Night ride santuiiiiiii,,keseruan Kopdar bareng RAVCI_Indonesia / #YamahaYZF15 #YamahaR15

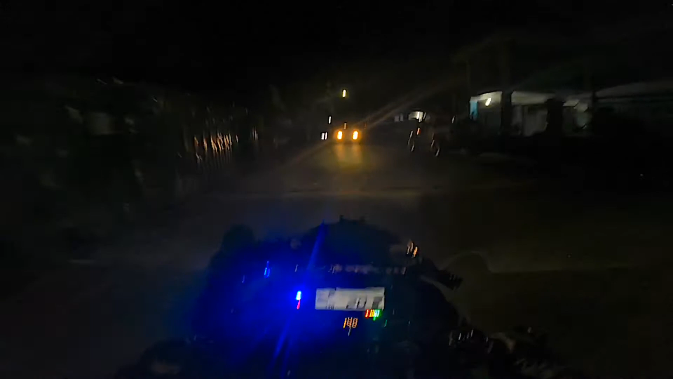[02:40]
sering lihat video aku itu, ini jalur jalan ke rumah saya nih, bro. Ini masih banyak, di jalan luar ini masih ada tanah kosong. Ini di sebelah sini. Jadi kelihatannya dari luar itu nggak ada perumahan, bro.
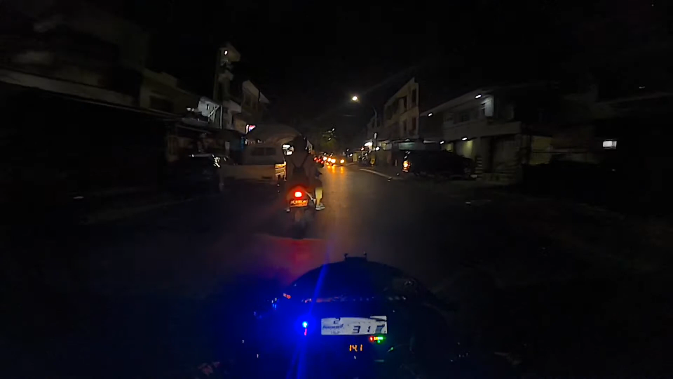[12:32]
tepatnya di depan sini ya bro, kurang lebih melewati 4 perempatan kalau nggak salah ya.
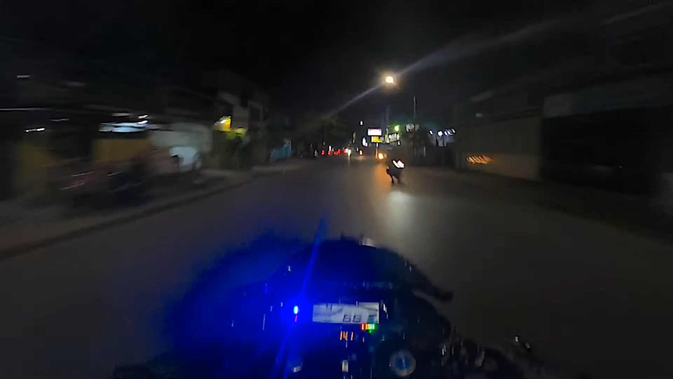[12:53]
Itu tadi perempatan pertama. Terus ini depannya lagi perempatan kedua kalau nggak salah.